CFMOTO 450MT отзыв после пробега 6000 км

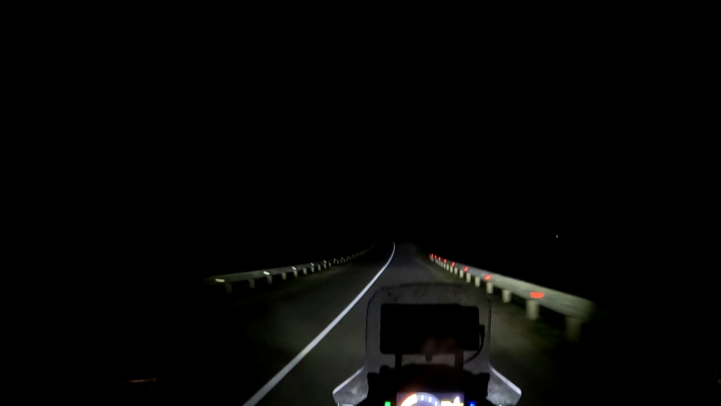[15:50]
Вот. Далее. Свет. Свет очень хороший. В общем-то, даже как будто бы и не хочется дополнительного.